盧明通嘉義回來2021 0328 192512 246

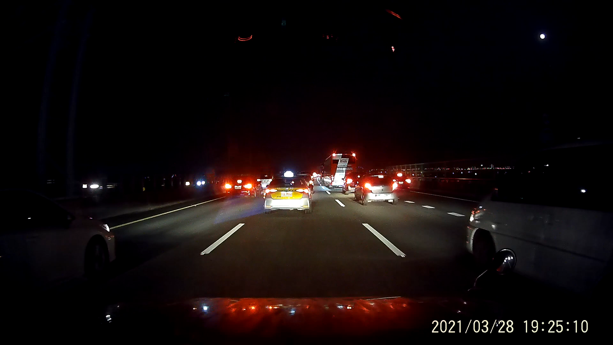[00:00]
到三号事故通报。
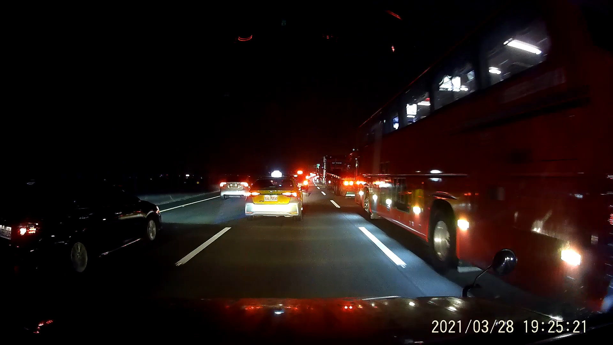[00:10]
嗯，现在会多一个多一项事故通报的话，那塞车了，在哪里啊？事故，看清楚看看。是的，哇，前面有事故了，难怪这么慢，塞车了，距离四公里而已，前面而已。